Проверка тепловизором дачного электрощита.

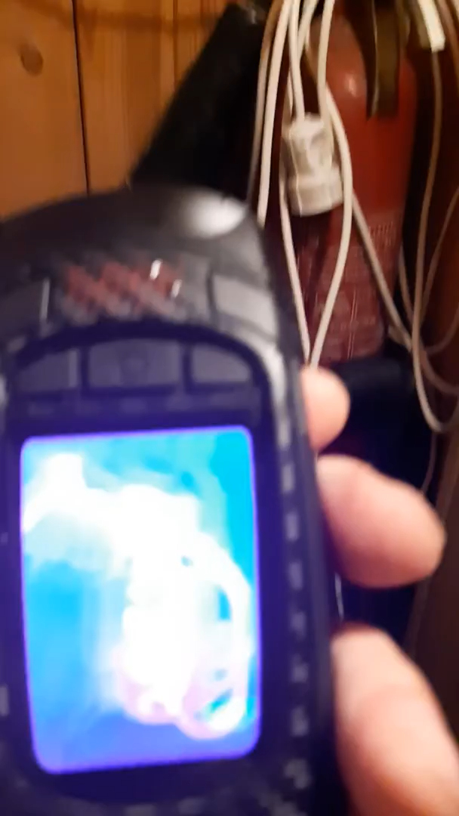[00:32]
я переключил потому что эта палитра мне сейчас более удобно
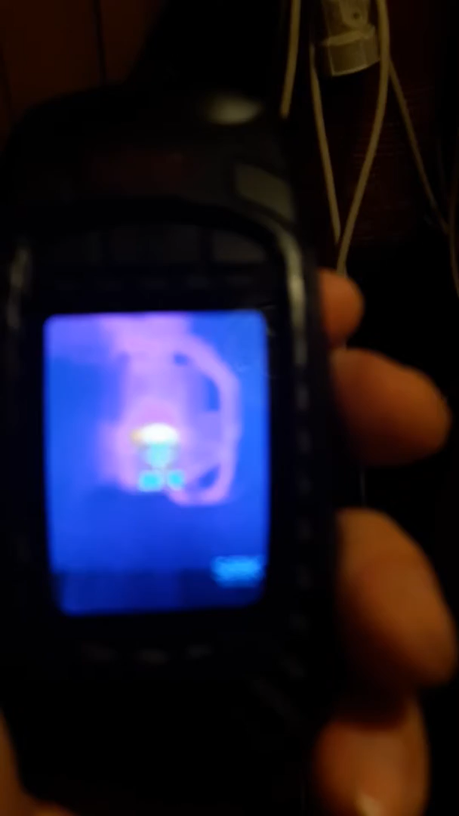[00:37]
вот мы видим нагрев
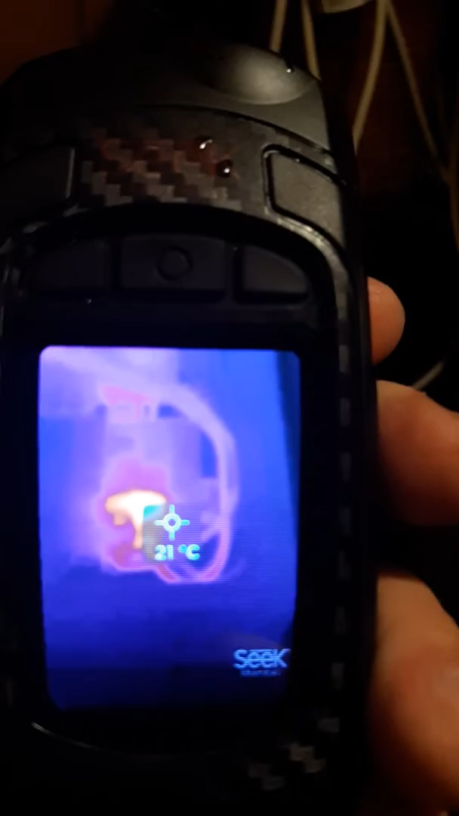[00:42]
On screen: spot 21°C
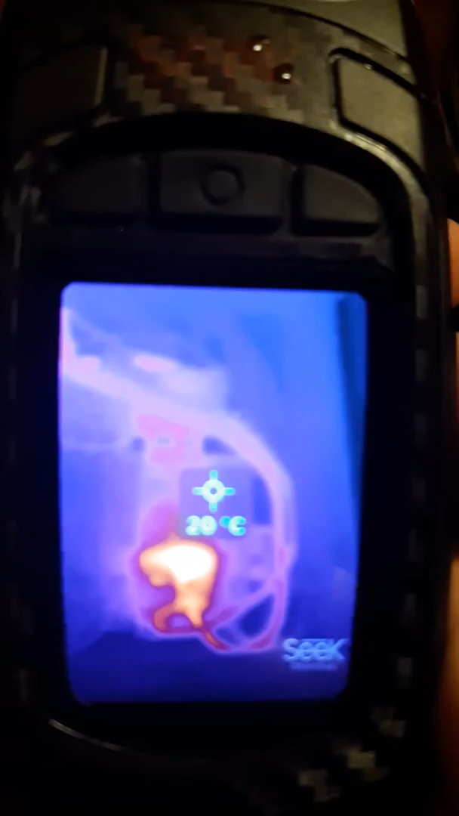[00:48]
On screen: spot 20°C
нагрев автомата сейчас даже считаю какой раз два нагрев 2 автомата причем нагрев его
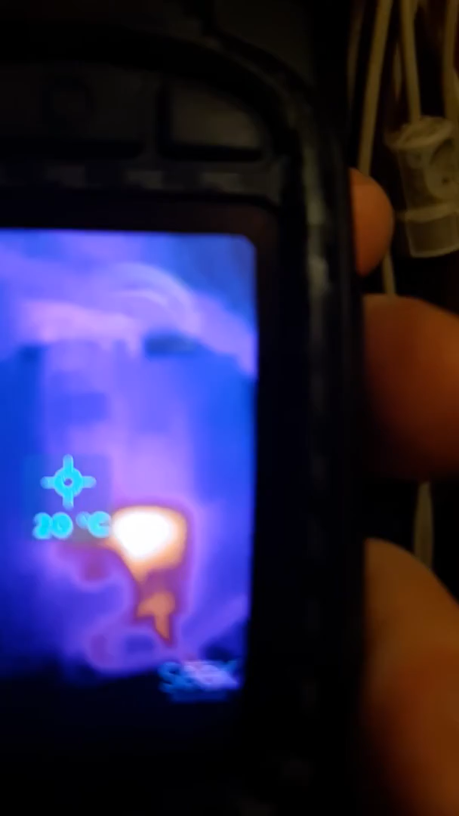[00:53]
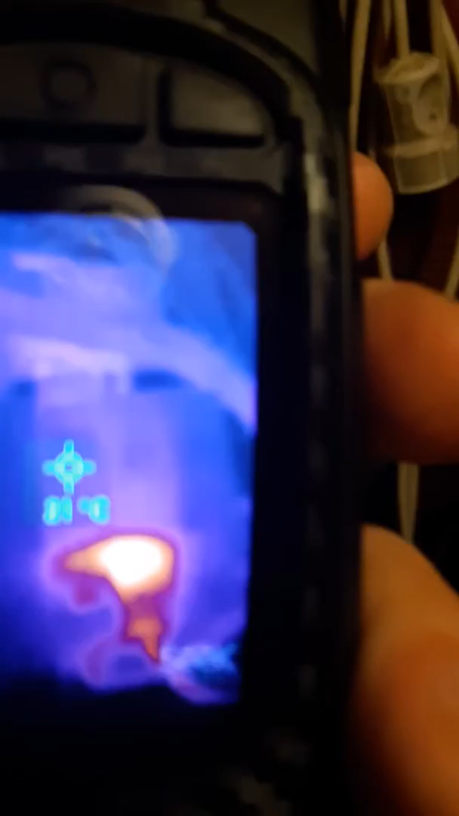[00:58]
вот водящим кабеля и попробуем померить сейчас температуру
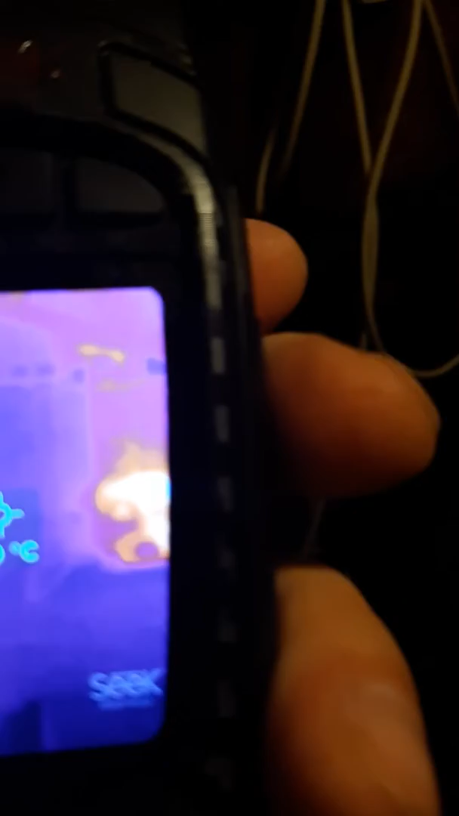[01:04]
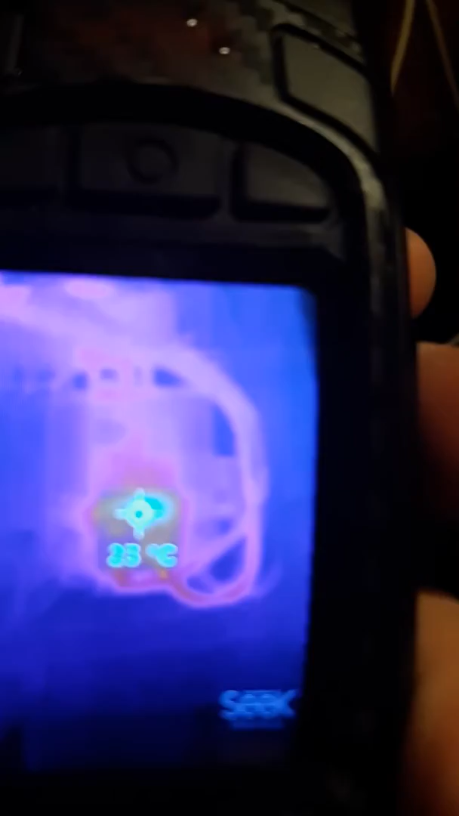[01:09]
так порядка 28 градусов по моему вот автомат 10 амперный